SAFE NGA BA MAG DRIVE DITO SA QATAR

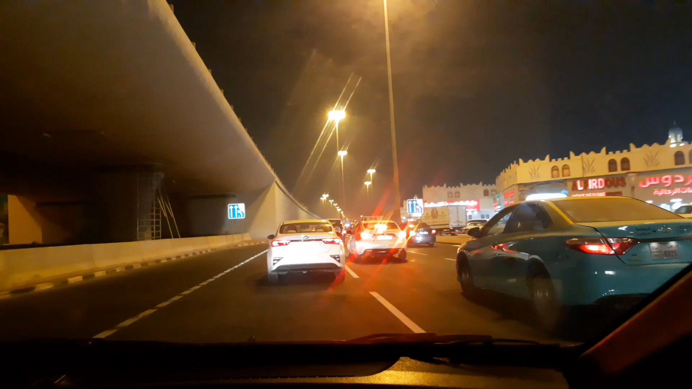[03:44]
So, interior side to, puro 3 lane siya. Tayo sa expressway.
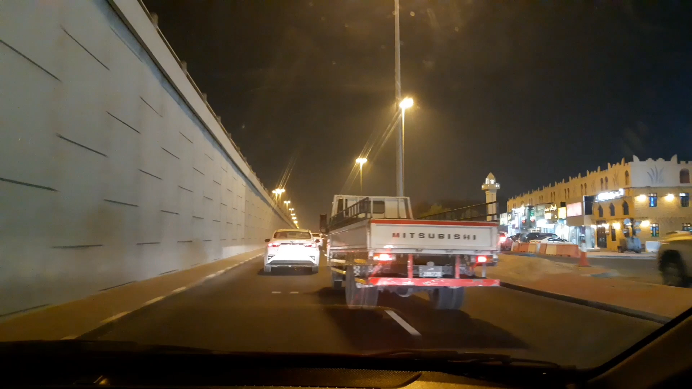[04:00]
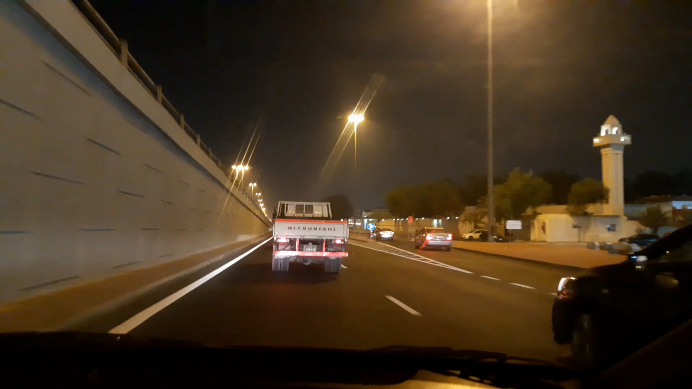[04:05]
Kailangan mag-signal tayo para makita sa likod. So nandito na tayo sa expressway.
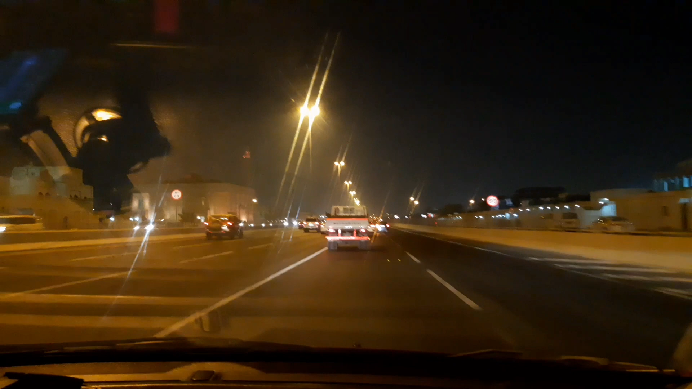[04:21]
Yun, may kamera dito sa mga poste, sa ibabaw ng poste.
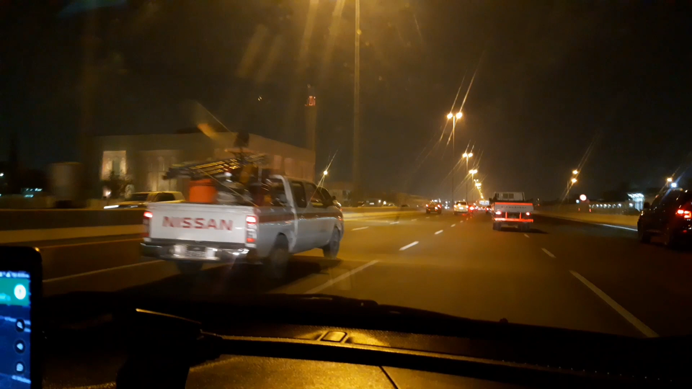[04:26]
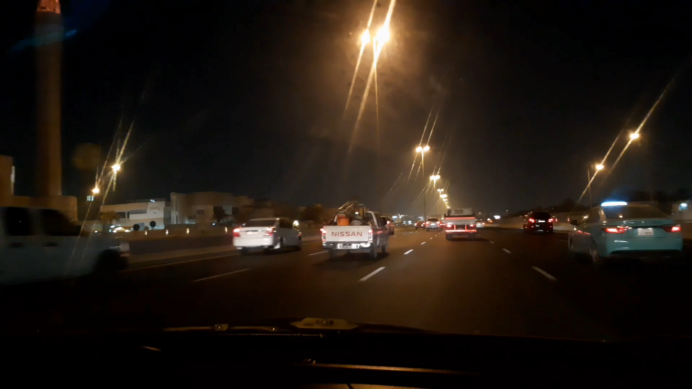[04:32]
Yung mga may mga kan dito, makita agad yung mga may mga aksidente, may mga nasisiraan sa daan, makikita agad. And then yung may kan, oh, yung may kan dito, speed limit, speed camera. Yan po, yung speed camera. Yan. Speed
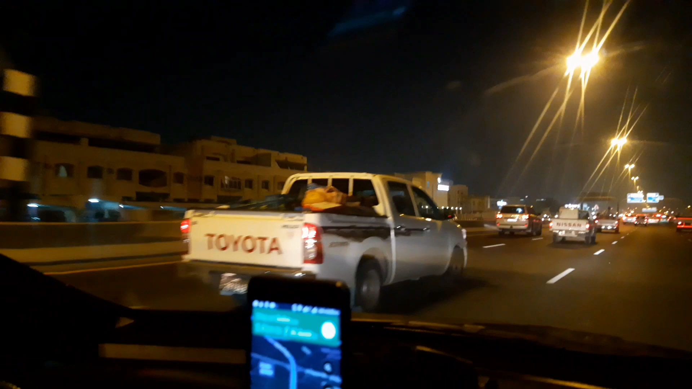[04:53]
camera. Automatic yan. Dito naman walang mga traffic enforcer. Hindi pa rin sa atin. Daming traffic enforcer. Dito kasi nakagawa na sila sa camera nila. Yung naka-live. Live lahat ng camera dito. May naka-monitor. Hindi yung guys sa atin. May camera man. CCTV lang.
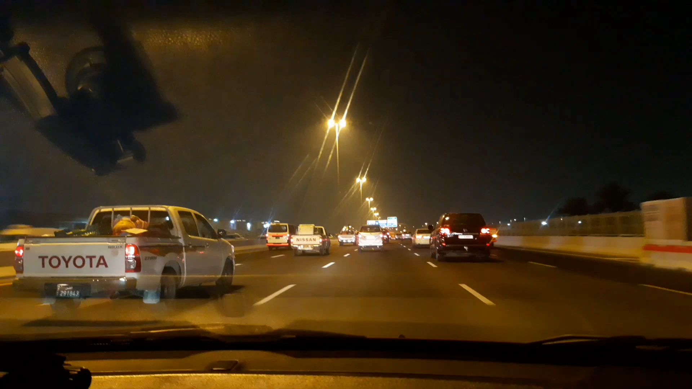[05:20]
Wala naka-monitor. Pero meron naman sa Manila, pero sa Manila area lang, dito lahat ng daan, may kamera. Ito, 5 lanes.
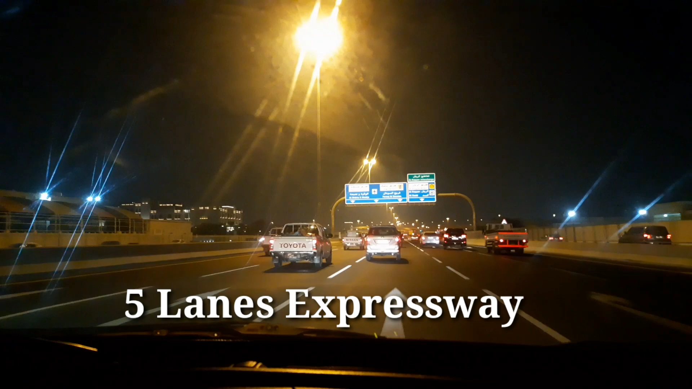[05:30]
5 lanes yung daan niya. Nakapintura lahat.
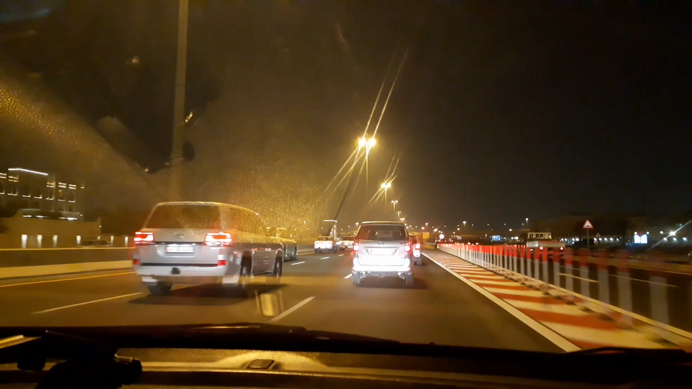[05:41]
Yung bridge nila, oh. Bago ka lang dito, malilito ka talaga. Ang daming daan. Ito lang yung lugar na bridge na walang hinwalang ilog.
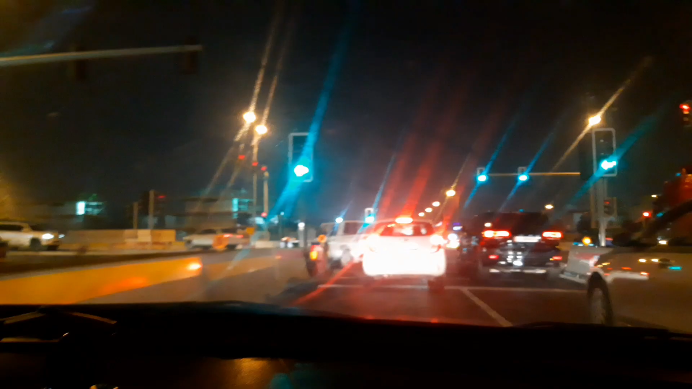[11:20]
Mag-u-turn tayo. Turn tayo sa ito yung tinatawag na Salwa Road. Ito yung pinakamahabang daan dito sa Catan.
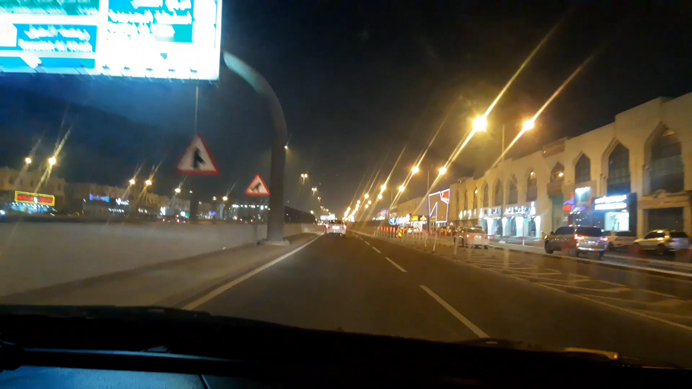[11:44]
Salwa Road pakupan to. Pinakadulo nito sa Saudi area.
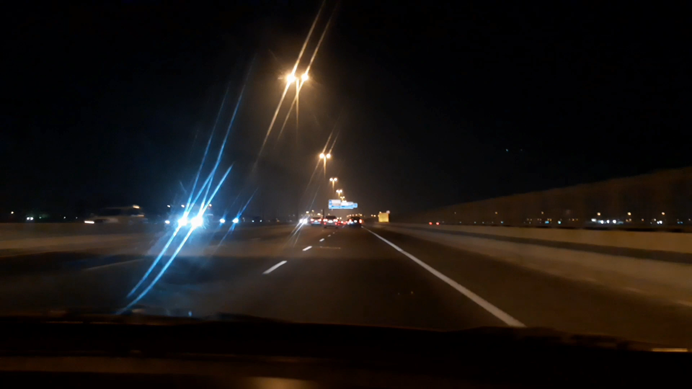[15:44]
Nasiraan ng sasakyan, may breakdown. Yung right side. Yung right side. Kung may tatawagan ka, baka makita ka sa camera, pwede kang mag-kuan dyan. Tanglay sa saglit. May proceed mo yung sinong tatawagan mo o tinatawagan ka. Pwede yan, walang problema dyan ang area. Designated niya sa emergency purposes. Pwede natin mag-signal at check natin yung servero kung safe ba.